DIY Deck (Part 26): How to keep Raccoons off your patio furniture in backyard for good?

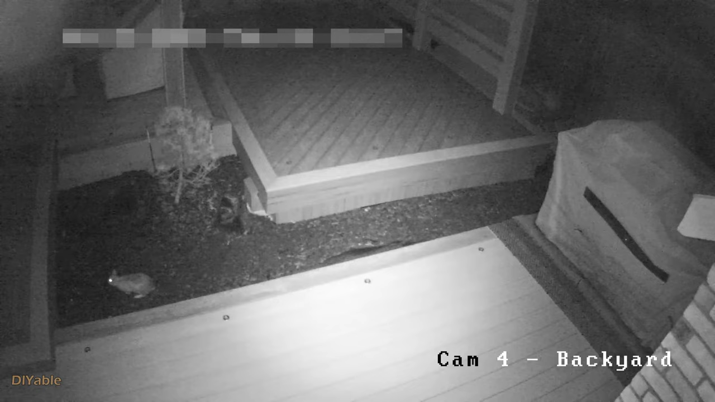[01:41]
Then, we have the raccoon. Well, it did not work.